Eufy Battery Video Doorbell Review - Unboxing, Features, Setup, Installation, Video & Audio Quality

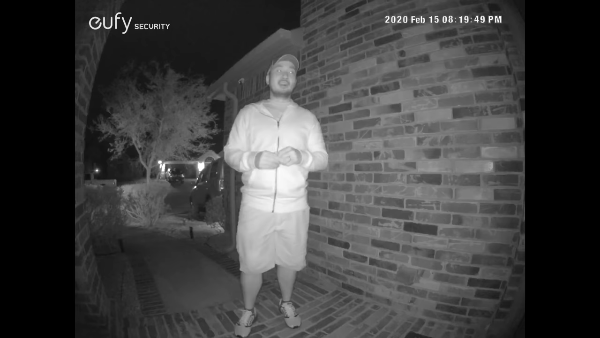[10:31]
And this is what it looks like when I'm close to the doorbell.